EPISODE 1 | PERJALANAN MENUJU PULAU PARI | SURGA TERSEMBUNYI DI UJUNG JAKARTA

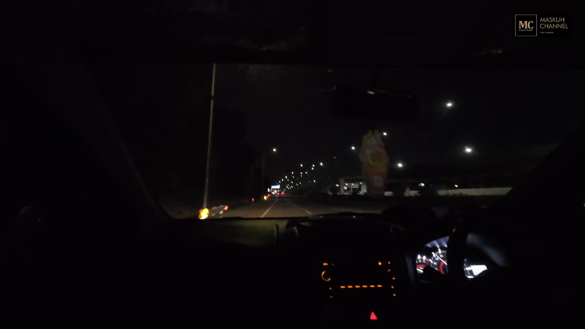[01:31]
Kali ini gue mau ajak kalian ke suatu tempat yang keren banget. Gue berangkat dari Pamulang jam 5 pagi menuju Pelabuhan Muara Angke. Jarak Pamulang ke Muara Angke naik mobil kurang lebih 1 jam kalau ditempuh pagi hari.